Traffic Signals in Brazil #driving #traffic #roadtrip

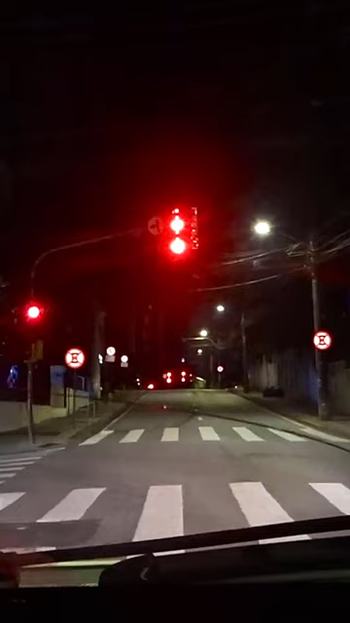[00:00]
अच्छा वो देखिए नीचे जा रही है, रेड होने वाली है रेड और ये हो गई अब ग्रीन। होगी ग्रीन। वाह भाई,